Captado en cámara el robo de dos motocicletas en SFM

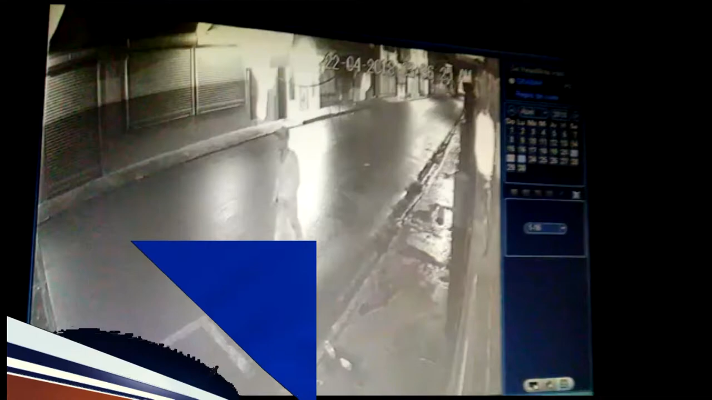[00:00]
La cámara de seguridad de una residencia grabó el momento cuando un desconocido sustrajo dos motocicletas de un taller en esta ciudad de San Francisco de Macorís.
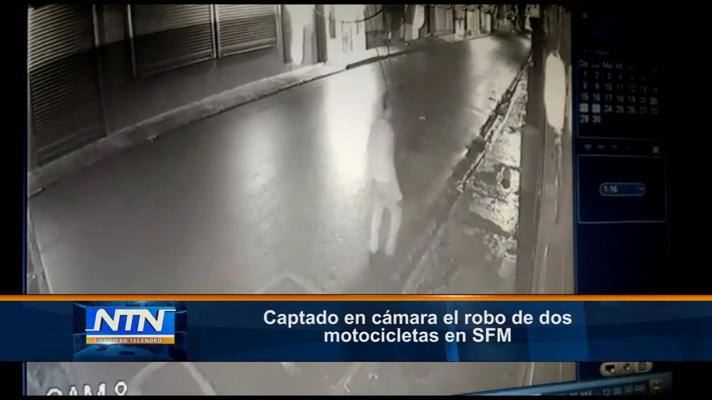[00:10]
En las imágenes se observa a un individuo cuando llega al lugar y procede a realizar dicho robo. El hecho ocurrió la madrugada del pasado domingo en un taller que se
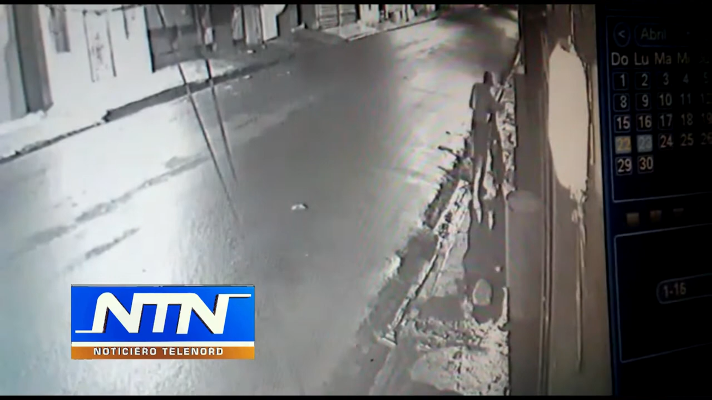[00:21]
encuentra ubicado en la calle Duarte Esquina Libertad de este municipio. Mientras las autoridades policiales realizan las investigaciones correspondientes para identificar al malhechor.